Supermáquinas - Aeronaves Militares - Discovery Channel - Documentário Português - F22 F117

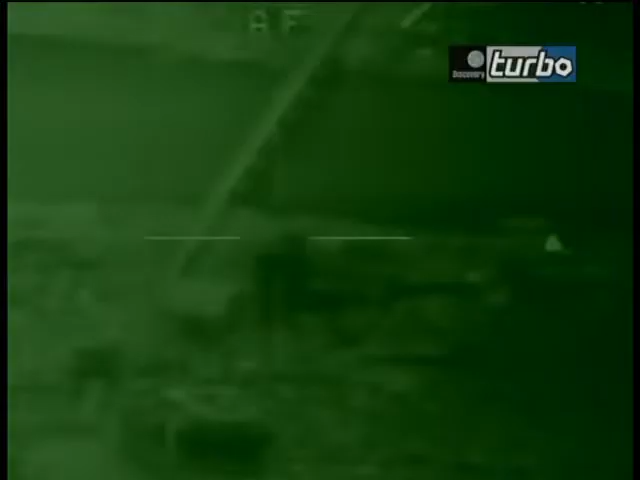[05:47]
Cada F-117 transporta duas bombas guiadas por laser com um sistema de mira orientada e que fornece ao piloto imagens em vídeo mesmo à noite.
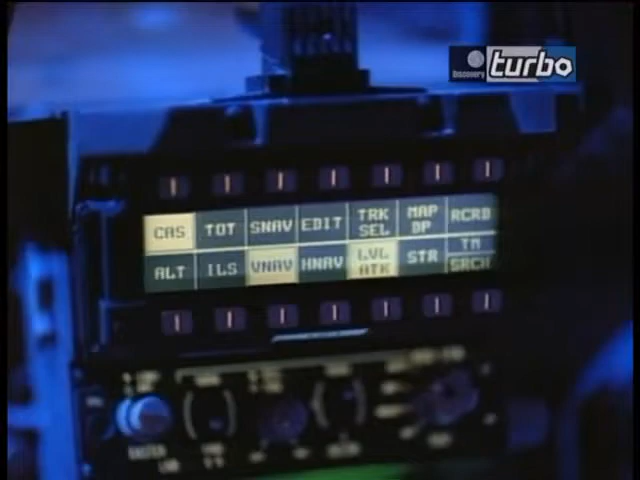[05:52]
Em toda a história das armas de guerra,
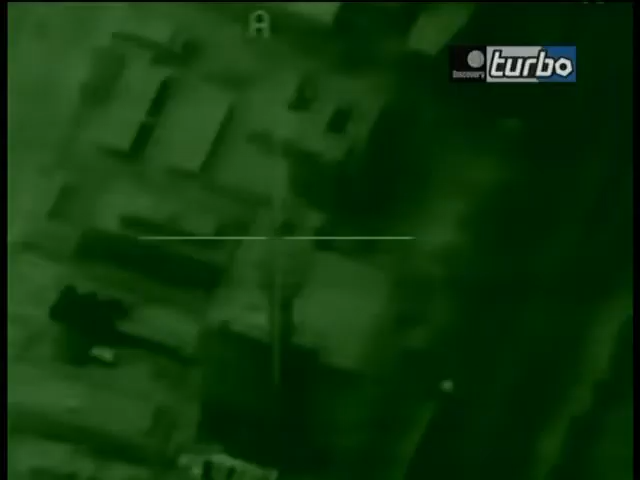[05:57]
o F-117 é a aeronave de maior precisão para os chamados ataques cirúrgicos.
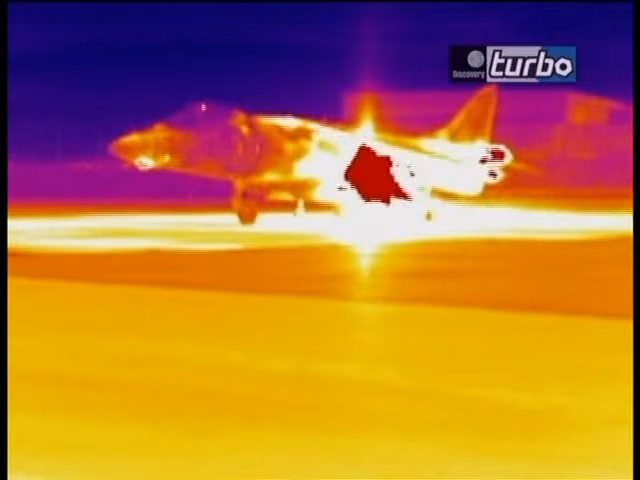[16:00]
As áreas vermelhas dessa termoimagem mostram o calor abrasador dos gases.
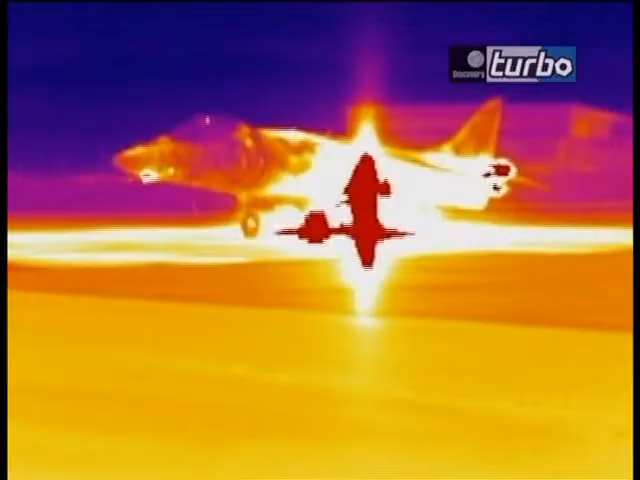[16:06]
Onze toneladas de impulso erguem as nove toneladas do Harrier numa reta vertical.
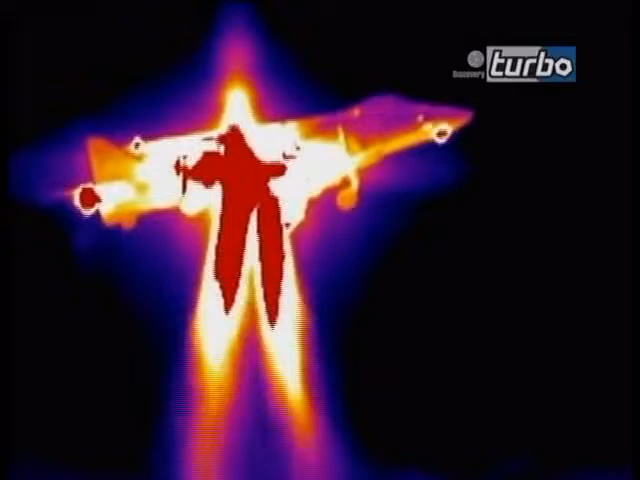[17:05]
Todo o peso da aeronave se apoia nos jatos dos quatro bocais.
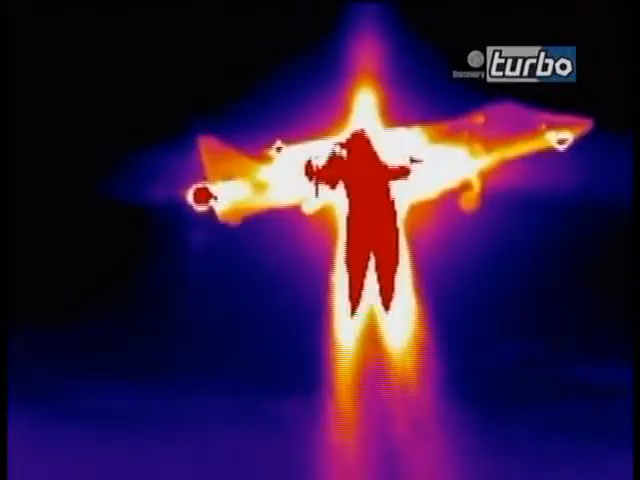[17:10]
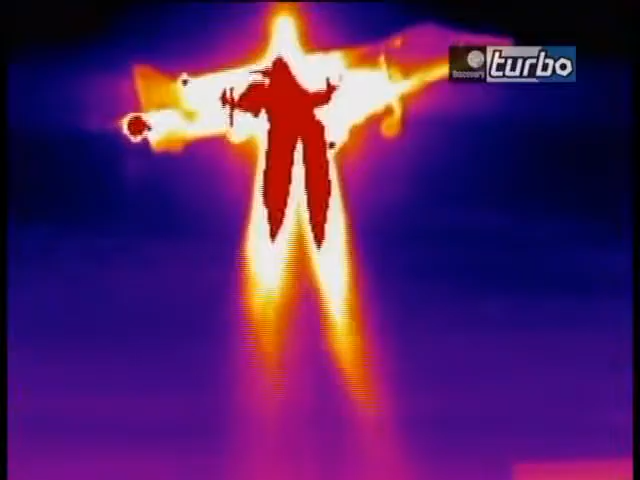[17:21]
Na termoimagem, os jatos aparecem como pontos de calor nas pontas das asas, no nariz, na cauda.
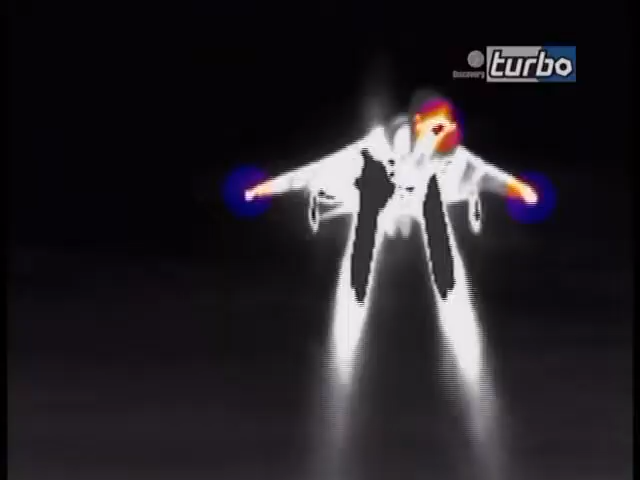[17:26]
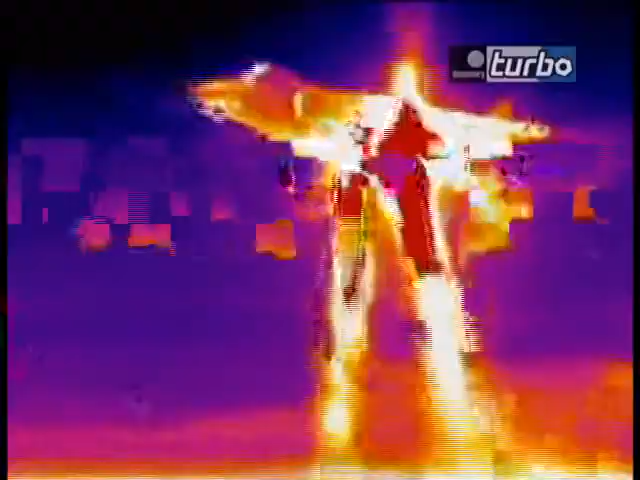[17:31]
Quando ele paira, o motor funciona com força total.
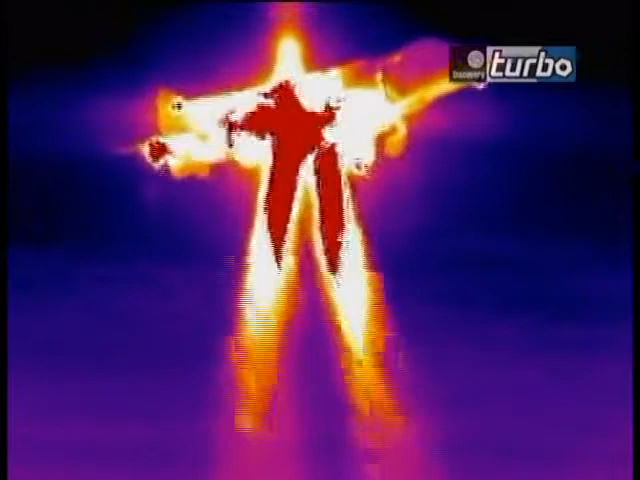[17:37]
A injeção de água evita o perigo do superaquecimento. Como leva apenas 570 litros de água a bordo, o Harrier pode pairar no mar durante 90 segundos.
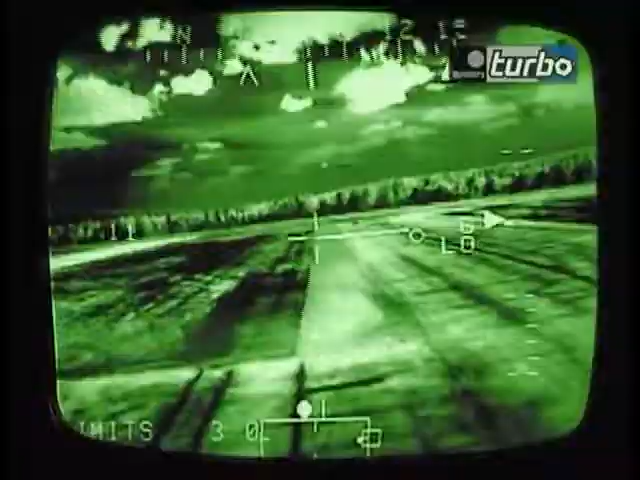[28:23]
O piloto tem que manter o olho esquerdo nos instrumentos da cabine e o olho direito na imagem infravermelha.
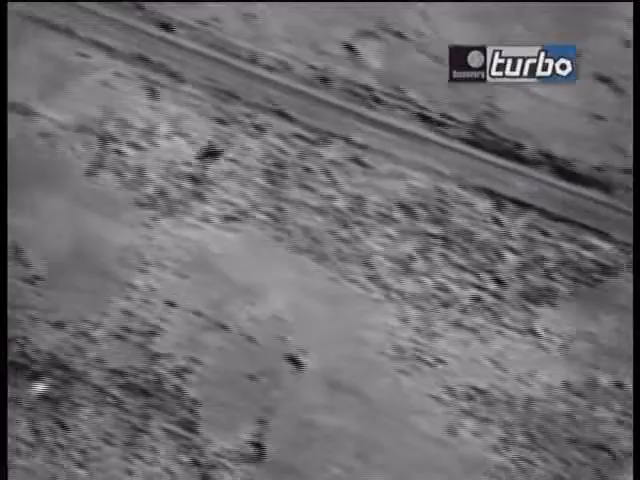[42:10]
Com ele fica mais difícil para o inimigo se esconder.
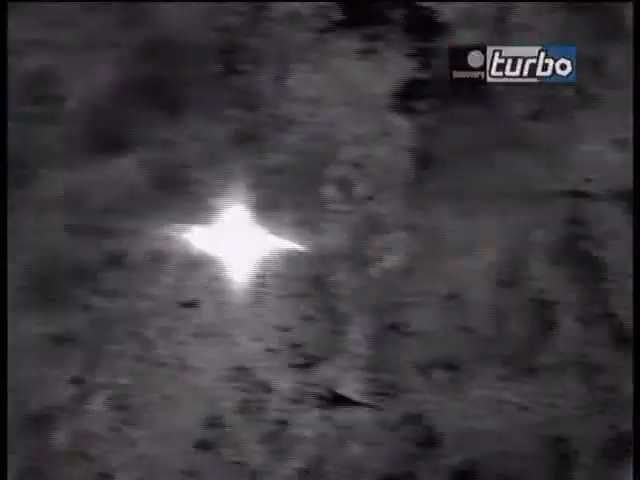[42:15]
Ele pode monitorar os ataques e ajudar a posicionar tropas e aviões de guerra estando milhares de metros acima da zona de batalha.